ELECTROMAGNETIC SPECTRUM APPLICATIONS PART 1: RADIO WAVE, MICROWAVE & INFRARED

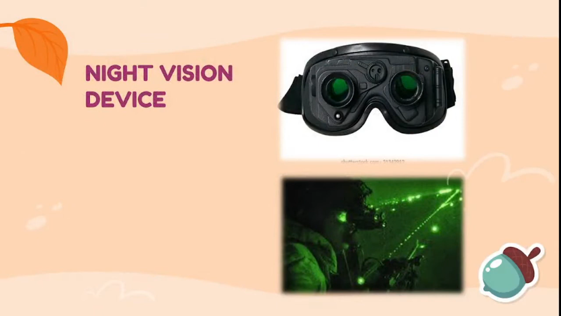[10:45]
Night vision devices use thermal imaging technology to capture the infrared light allowing to see in the dark.